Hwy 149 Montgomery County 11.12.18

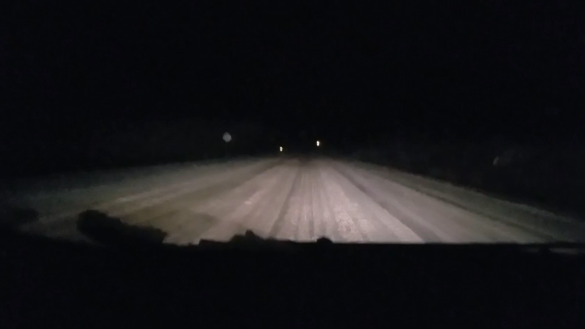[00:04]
so i'm literally the only car on highway 149 right now i have not met anyone since i turned on to 149 and i've got someone coming up yay we get to meet a car i think i'm on my side of the road i really don't know but when you hear that that's the rumble strip so that lets me think i must be too far over but it's not really that bad